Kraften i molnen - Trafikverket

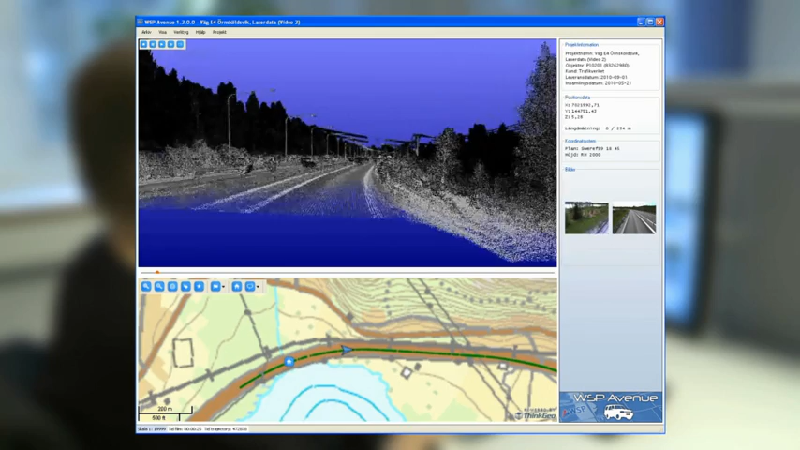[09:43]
På detta sätt kan projektledare och andra berörda parter titta på laserdata utan att behöva hantera stora datamängder och speciella programvaror. Man kan också drapera färg från bilder på laserdatat.
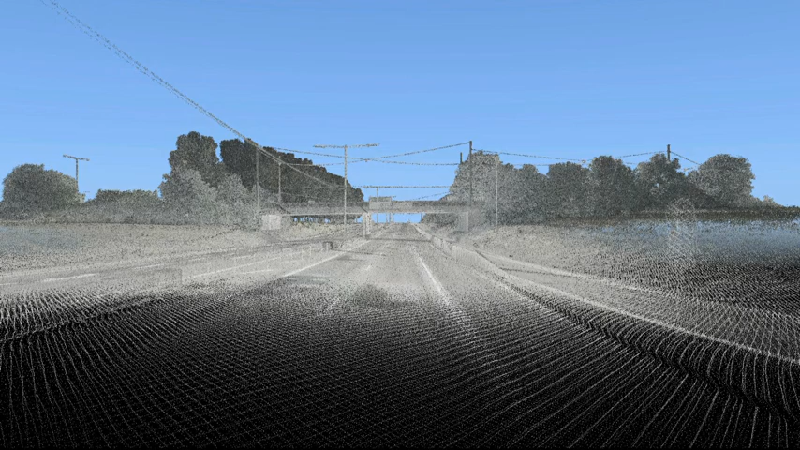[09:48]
På detta sätt får man ytterligare en egenskap som hjälper oss att tolka det vi ser.
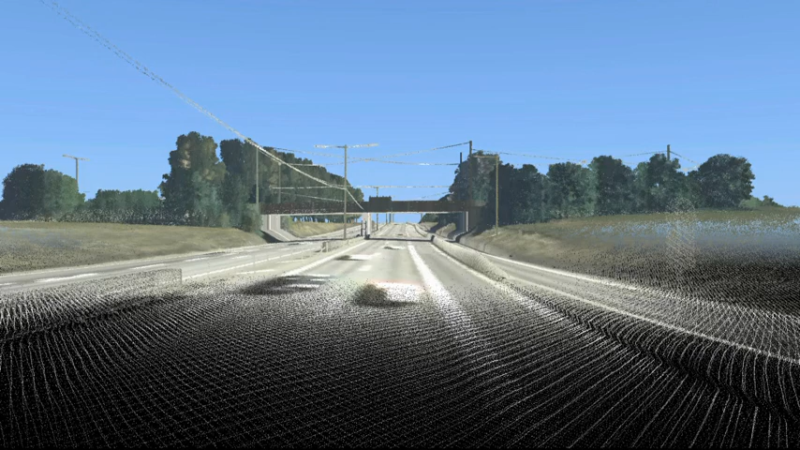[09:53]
För att kunna georeferera insamlad laserdata krävs fältmätningar.
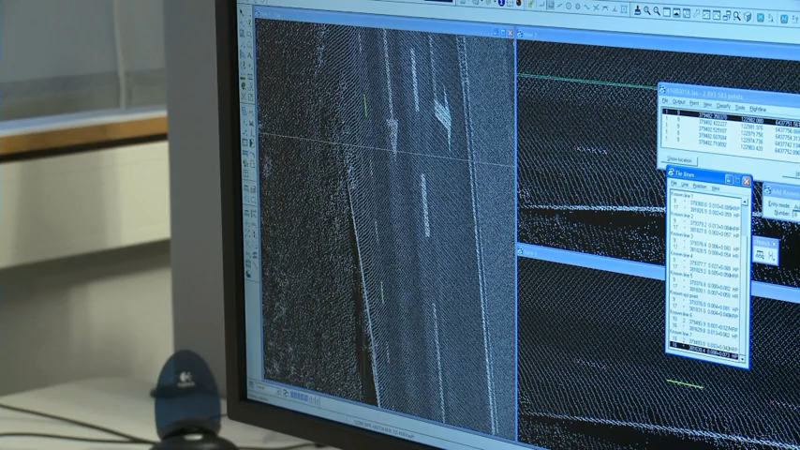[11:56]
Resultatet från fältmätningarna inpassas och matchas mot laserdatat.